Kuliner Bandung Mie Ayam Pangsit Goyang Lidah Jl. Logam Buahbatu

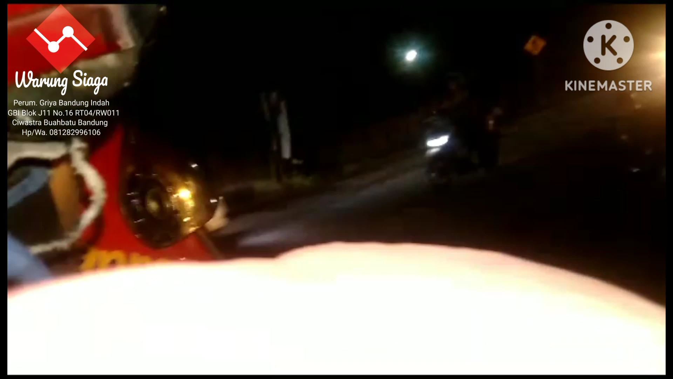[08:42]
Daerah Logam ya, jalan Logam Buah Batu.
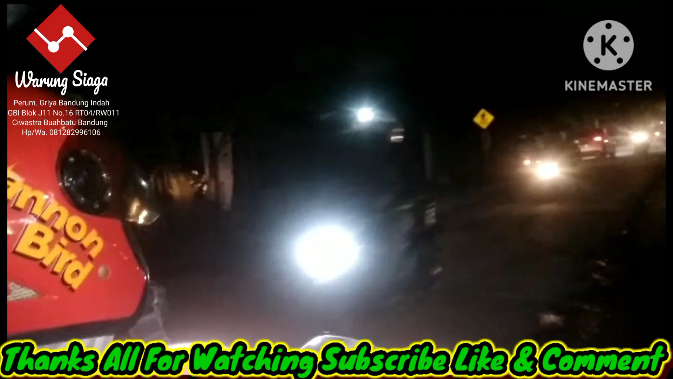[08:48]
Kalau ke kiri itu ke GBA, komplek GBA ke Bandung Asri.
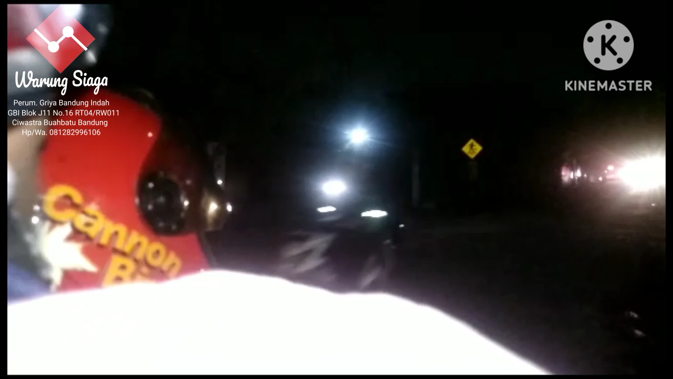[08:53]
Sampai ke pulang ke GBI. Oke. Jadi jalan cepat, jalan tegak cinta, oke. Ini lagi guys ya. Apa-apa. Subscribe-nya ada 150 kan.